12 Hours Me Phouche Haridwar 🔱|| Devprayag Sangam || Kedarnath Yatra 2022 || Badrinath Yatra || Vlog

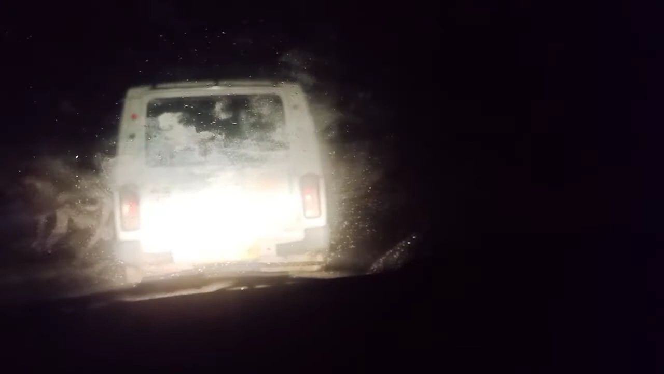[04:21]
बारिश आने लग गई भाई, यो तो कुछ ना गंदा,
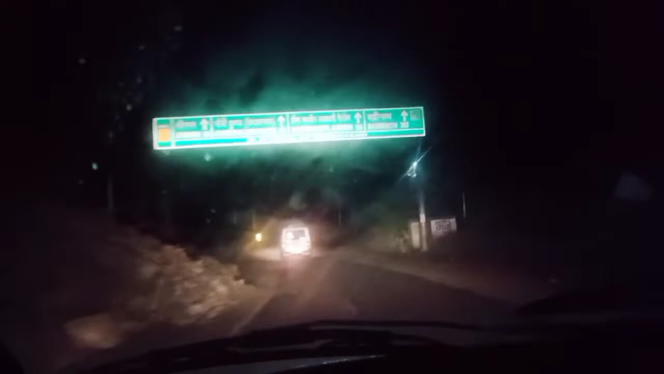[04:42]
बद्रीनाथ 263, बद्रीनाथ जाऊंगे भाई आज। फाइनली भाई बादलों के बीच में आ चुके हैं वापस, हल्की हल्की बारिश है भाई,
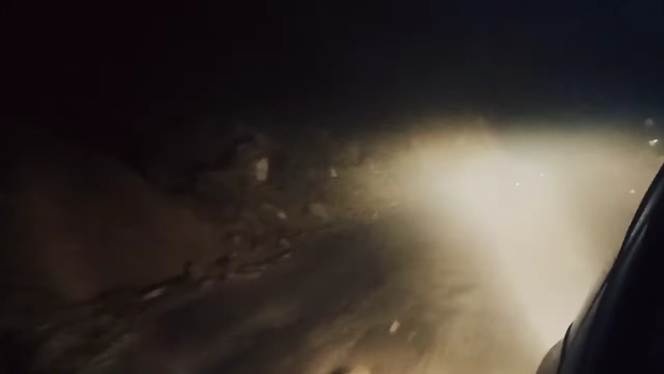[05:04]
पांच बजे चुके हैं और बादल देखो झटके झटके थोड़े थोड़े बादल है। साफ मौसम, रोड देखो भाई कति गच हो रहा है, एक नंबर का सेक्सी रोड।